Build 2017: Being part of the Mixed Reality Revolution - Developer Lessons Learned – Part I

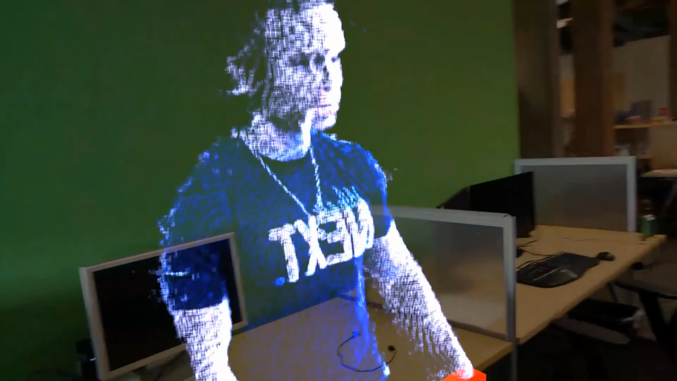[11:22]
And, yeah, so what we do here, like I said, we use a 3D camera, record a person in real time,
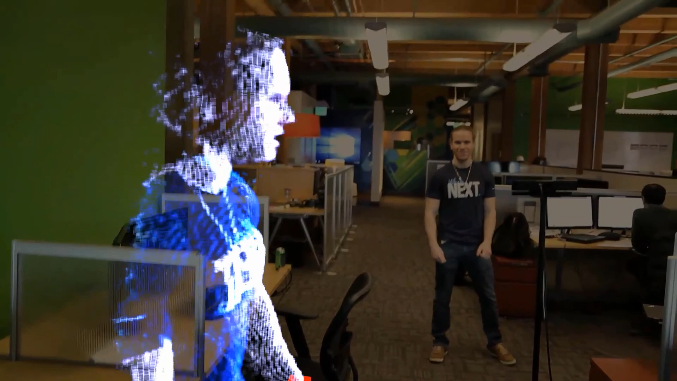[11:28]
and, you know, then we render the points, the point cloud,
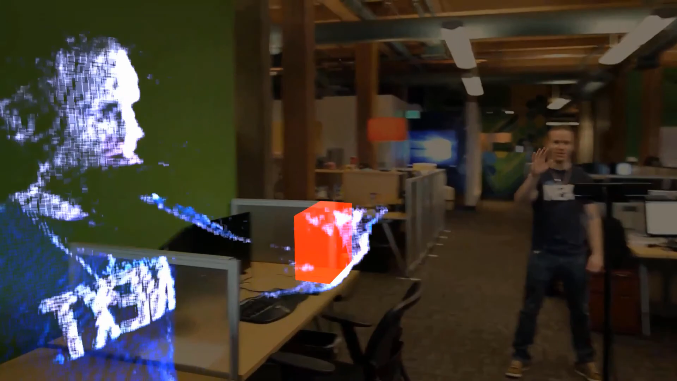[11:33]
using a custom geometry shader, which is emitting actually rectangles. And then we can map the full HD on the low-resolution depth data, which is representing the point clouds.
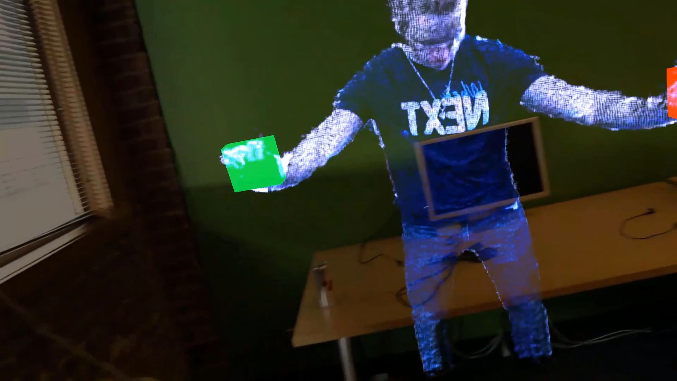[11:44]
So custom shader, we also have a custom compression format for the, actually, depth encoding.